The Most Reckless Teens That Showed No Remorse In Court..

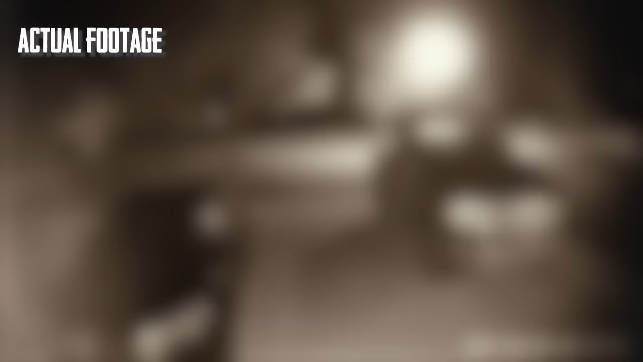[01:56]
At around 1:14 a.m., Tristan could be seen walking outside in the dimly lit streets. But she isn't alone. She's accompanied by a male figure, and they appear to be heading east toward a wooded area in their neighborhood, where her body would later be found. Less than 2 hours later, around 3:30 a.m., the male figure is seen running barefoot in the opposite direction.